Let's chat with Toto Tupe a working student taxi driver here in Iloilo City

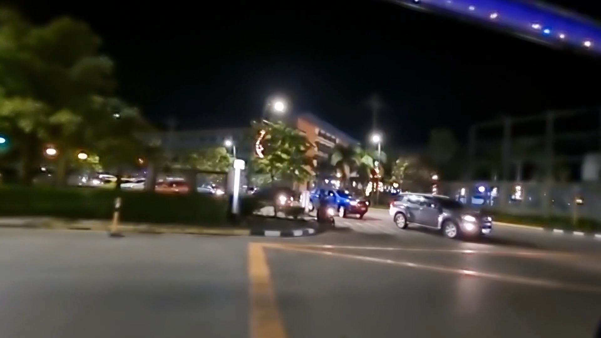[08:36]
PB. Si Tope. Yon, guys. Nakita nyo naman ang traffic. Saan pa munta? Weather Manila, Probinsya. Dito, iloy-ilo. Napakaganda na. Ito nga po yung tinatawag na Singapore eh. Pero matraffic pa rin. Sa sobrang linis dito. Kaya lang medyo nagbagdown kasi yung dalawang I mean, yung isa lang ano. Isang playover nila. Lumundo sa gitna.